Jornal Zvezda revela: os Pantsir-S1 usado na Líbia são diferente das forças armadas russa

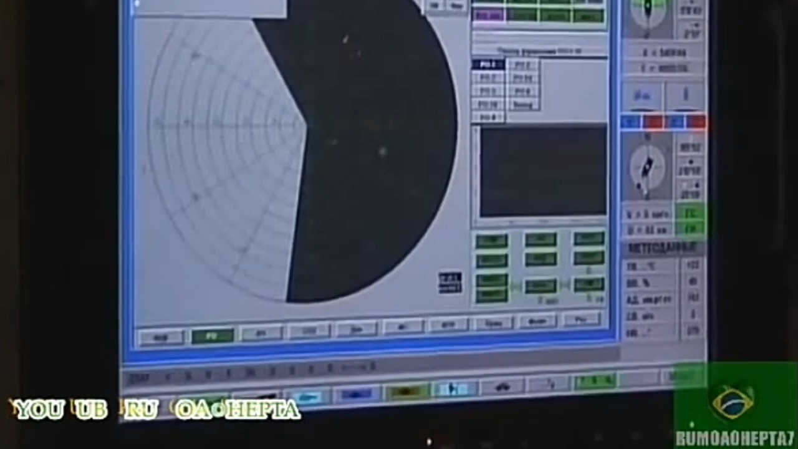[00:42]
possui uma estação de detecção de alvos de três coordenadas,
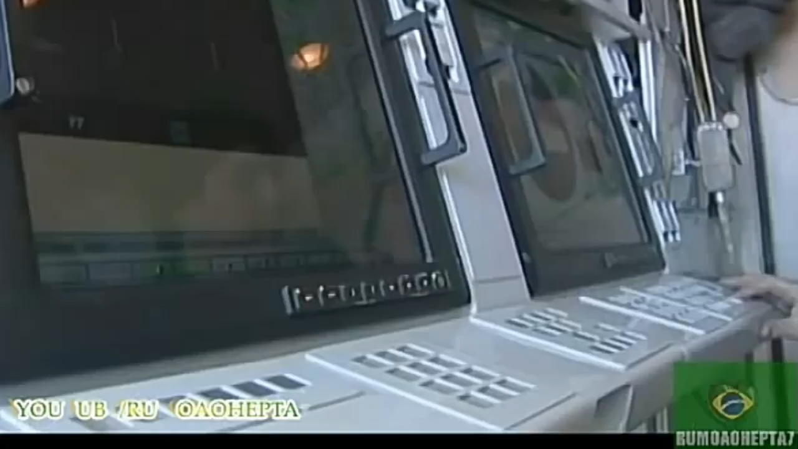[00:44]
com uma antena de matriz em fase semiativa,
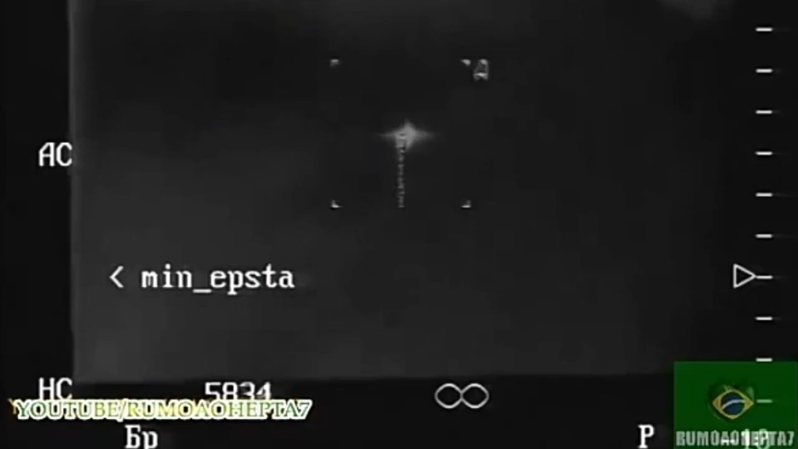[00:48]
e um sistema de rastreamento de radar de banda dupla, centímetro-milímetro, para alvos e mísseis.